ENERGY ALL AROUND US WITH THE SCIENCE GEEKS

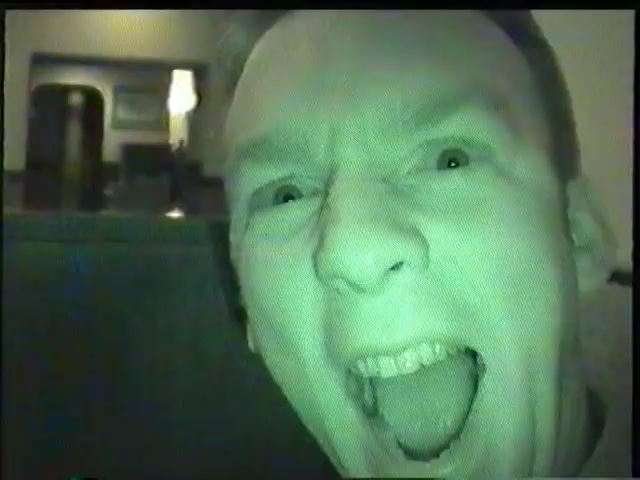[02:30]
This is why we show up so well on infrared cameras.
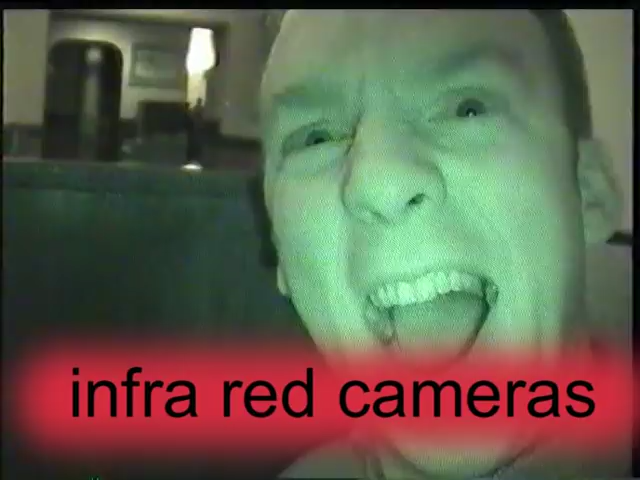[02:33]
Thermal radiation can also be very useful.